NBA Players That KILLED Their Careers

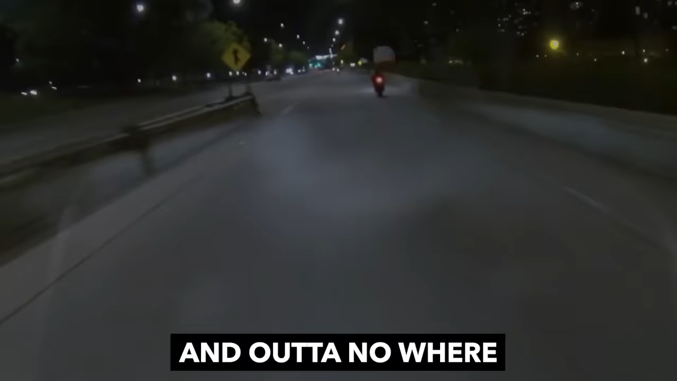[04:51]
And out of nowhere, like this bike went from me going 35, 40 miles per hour,
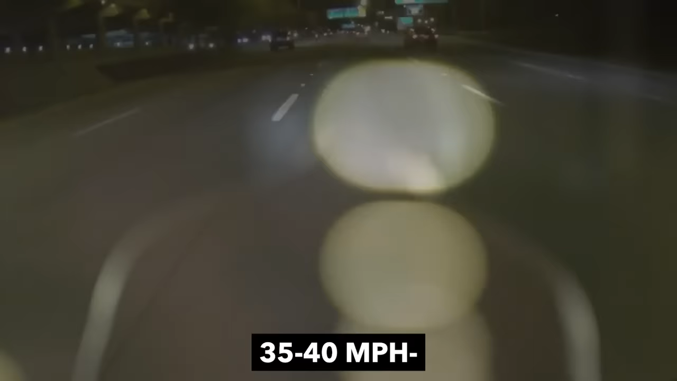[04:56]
like in a matter of an instant, to shit, I'm going 75 miles per hour, man.